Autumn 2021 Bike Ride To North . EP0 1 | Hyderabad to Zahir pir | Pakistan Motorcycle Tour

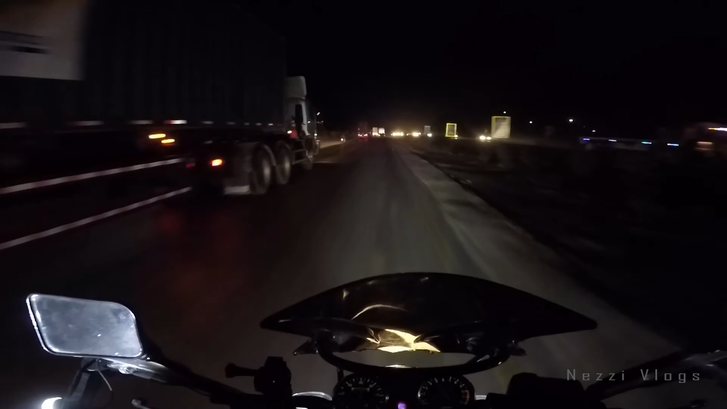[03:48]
अभी हम समझ लें कि हैदराबाद से तकरीबन कोई हम अभी निकले हैं, इतना लेट हो चुके हैं कि अभी काफ़ी हम आगे भी लेट हो सकते हैं। खैर, अब दुआ कीजिएगा, अब आगे आगे देखते जाएं होता क्या है।